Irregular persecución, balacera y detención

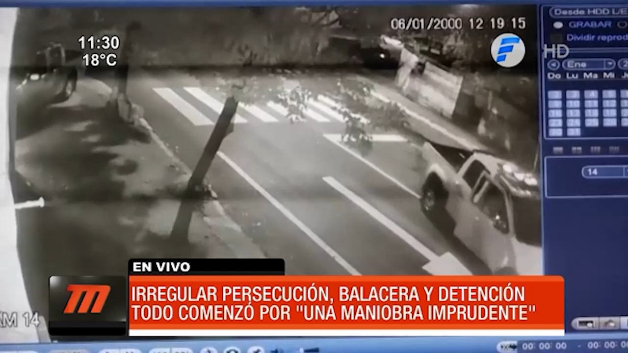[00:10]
Pero vamos a ir paso a paso porque esta persecución arrancó en la ciudad de Lambaré después de que el conductor de esta camioneta hiciera una maniobra imprudente. No detiene la marcha. Ahí se produce una balacera por parte de la policía porque el hombre finalmente no estaba armado,